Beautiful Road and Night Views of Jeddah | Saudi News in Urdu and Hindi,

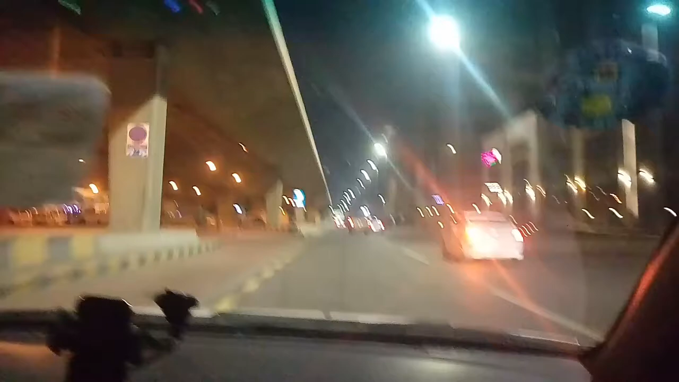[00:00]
جی تو جتا کہ میں آپ کو کچھ نائٹ رات کے مناظر دکھاتا ہوں ابھی کچھ لائیو آگے کچھ ویو آئیں گے کافی خوبصورت قسم کے تو جا رہے ہیں میں ویسے تو اس وقت نقل جمعی سے اترا ہوں جتا پہنچا ہوں تو میں نے بولا آپ کے ساتھ یہ نائٹ کی ویڈیو ایک علیہدہ سے شیئر کر دوں حاضر طریق اس اسمو طریق ملک فاہد یہ ملک فاہد ہے جی طریق جو ہے تو آگے جا رہے ہیں میں آپ کو تفصیل آگے بتاتا ہوں تھوڑی یعنی کہ ویو آپ کو جو
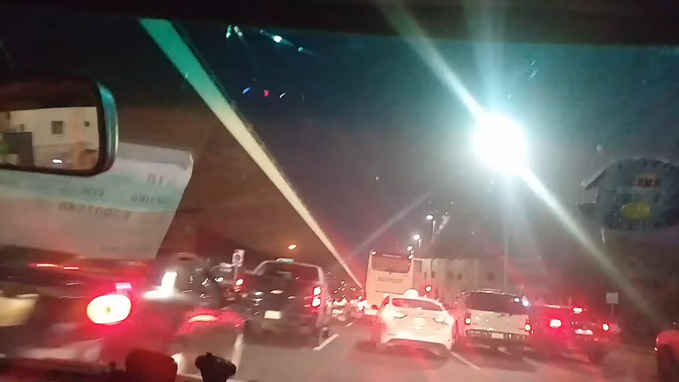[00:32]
بیٹیفل قسم کے آئیں گے وہ آپ کو دھاؤں گے آگے سب تک کھڑی ہوئی ہے اس کے اوپر یہاں ہوں میں یعنی کہ اس جیسی کے اوپر آیا ہوں اس کے اوپر نہیں آیا ہوں میں تو مارا سربست اچھی
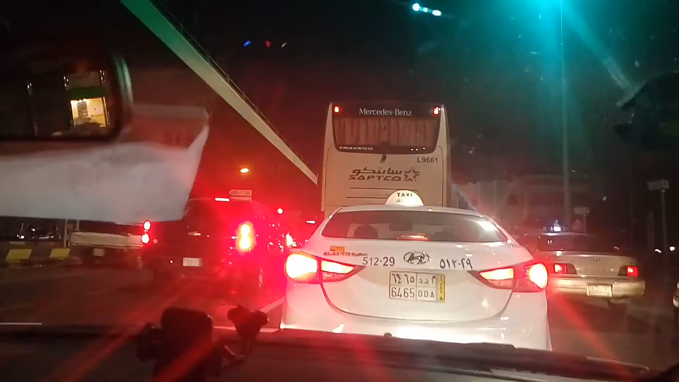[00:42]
ہے ان کی وہ میں نے ایک علیہدہ سے ویلاغ شاید آپ کے ساتھ شیئر کر دی ہے تو آگے ابھی آگے چلتے ہیں زہما لگا ہوا ہی گاڑیوں کا رچ لگا ہوا ہے
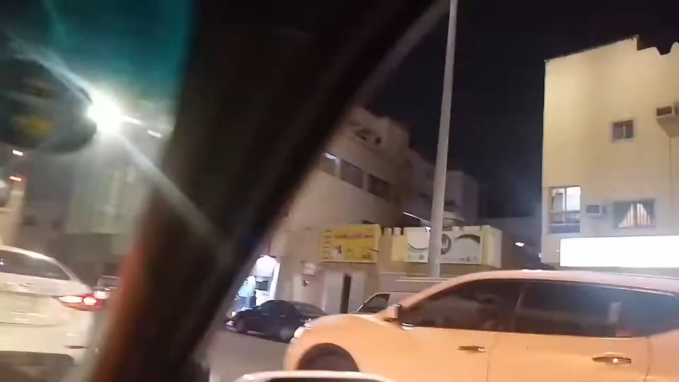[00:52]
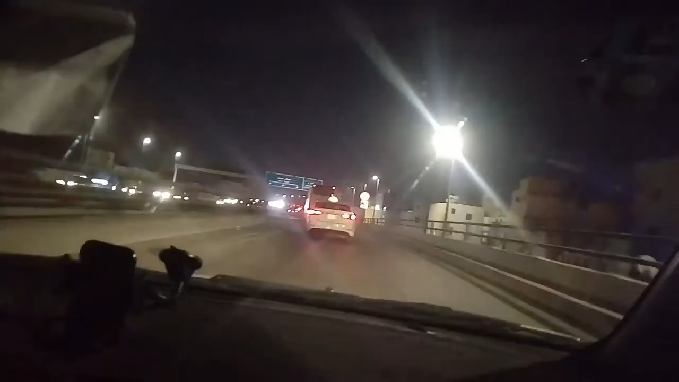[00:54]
سلیفہ پریچ تیسین یہاں پر سبیل لکھتے ہوئی ہے شاہرہ مکھرومی شمال جدہ
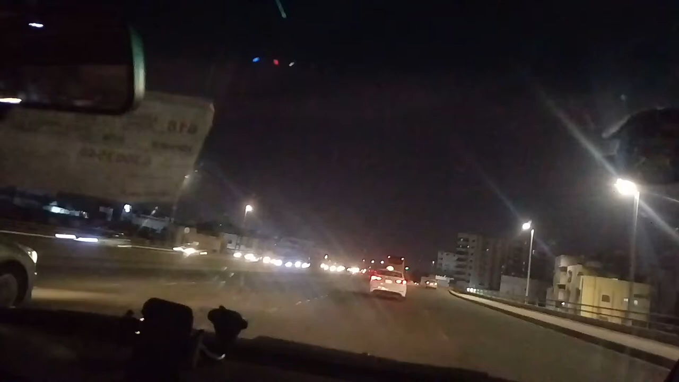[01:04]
لیکن ہم جائیں گے جس طرف وہ آپ کو میں آگے ویڈیو میں دکھاؤں گا تو دیکھ لیں جدہ کے ویو ابھی ادھر سے کیا دکھائی دیکھیں کبری کے اوپر سے آگے نیچے اترتے ہیں میں آپ کو کچھ اور دکھاتا ہوں اس طرف
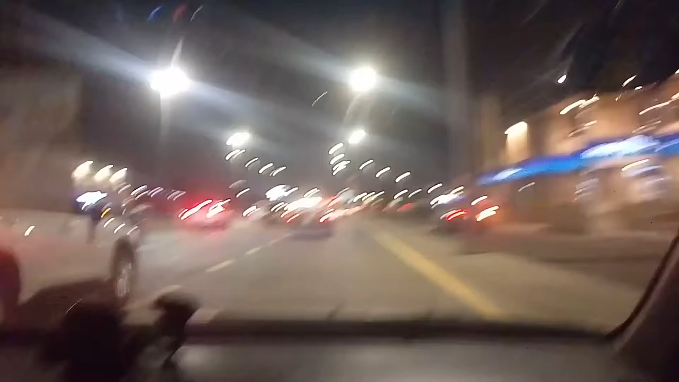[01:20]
جی تو ادھر سے یہ ملک پاہت جو طریقہ ہے جو میں نے آپ کو بتایا وہ سیدے چلے گئی ہے یہ اس طرف ہو رہا ہے فلسطین کی طرف تو یہ دیکھ لئی دیوار خوبصورتی بنائے گی ہے یہاں پر تو یہ فلسطین کی طرف جا رہی ہے یہ روڈ تو آگے میں آپ کو تھوڑا ویو دکھاتا ہوں یہ اس طرف کچھ لے جائیں پیچھے اس طرف یعنی کہ تو جوال مارکیٹ ہے بڑی اور یہ چلا گیا جی فلسطین کی طرف روڈ تو ابھی شاہرہ فلسطین بولتے ہیں آگے سے بنی مالک میں انٹر ہوں گے وہ میں ابھی آپ کو بتاتا ہوں
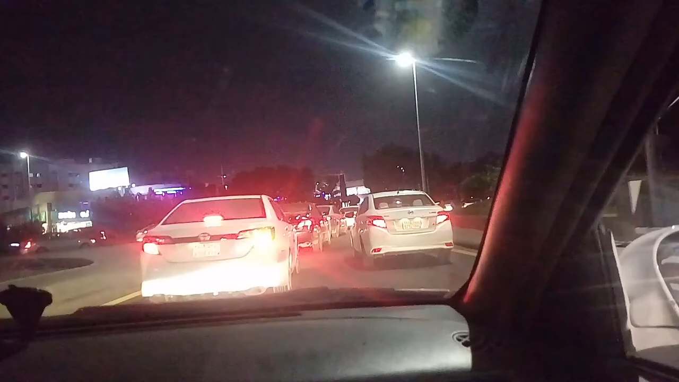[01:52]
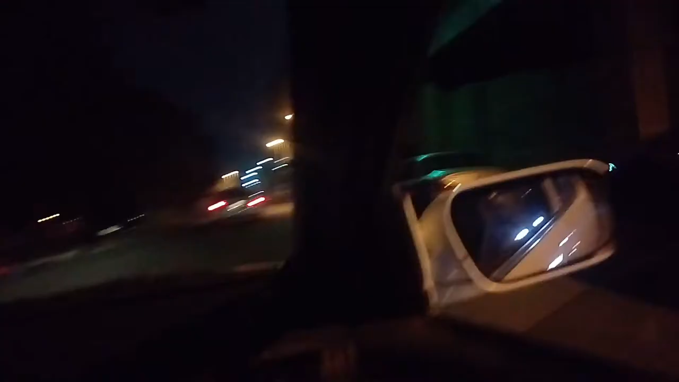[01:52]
جی تو انٹرنس یہاں سے بنی مالک کی طرف ہم ہوئے ہیں میں ابھی آپ کو بنی مالک کے کچھ لائی مناظر بھی دکھاتا جاؤں گا اور یہ بھائی نے تو میپ لگا لیا لیکن رو سیدھا
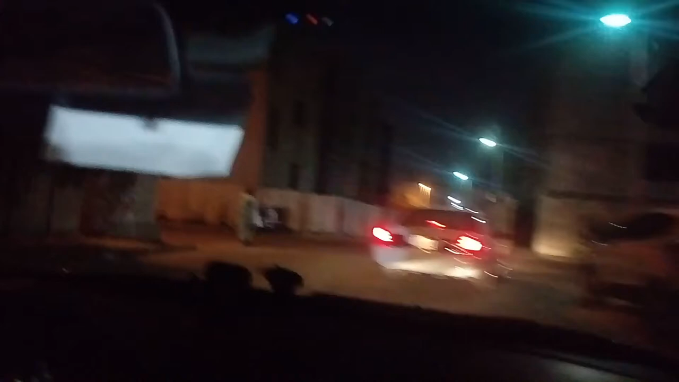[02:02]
تو ابھی دیکھ لیں بڑی مالک آکے شروع ہو جائے گا ابھی تو یہ گلیے میں گا رہے ہیں آپ میں ان شاہرہ سے اترتے ہیں نا شاہرہ فلسطین سے انٹر ہوتے ہیں اندر کی طرف تو آپ کو یہاں سے پھر آگے بنی مالک شروع ہو جائے گا پاکستانیوں کے قصیب تعداد ہے یہاں پر
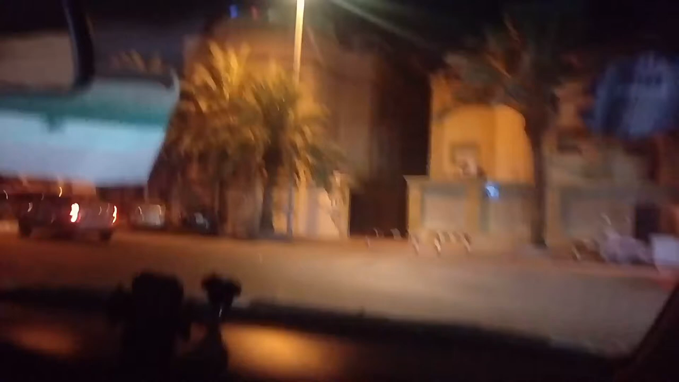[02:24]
کافی زیادہ تعداد میں پاکستانی مقیم ہیں بنی مالک میں تو دیکھ لیں یہاں سے بنی مالک شروع ہو چکا ہے تو ابھی آگے شورتہ بھی کھڑا ہوا ہے دوریات تو اس چیز کے اوپر بھی تھوڑا نظر رکھیں بچیں ان سے یہی بیسٹ ہے
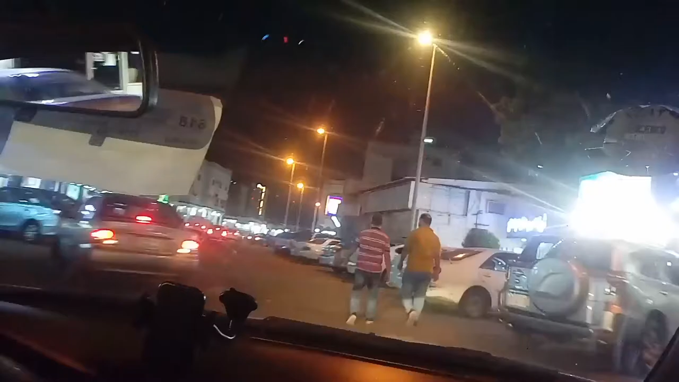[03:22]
نیم کا درخت جو جس جدہ کے ائرپورٹ بھی بولا جاتا ہے تو برحال اس طرف گولڈ مارکیٹ ہے یہ ساتھ میں چھوٹی سی بنی مالک کی روز سویہ سیدھے بس موسیقی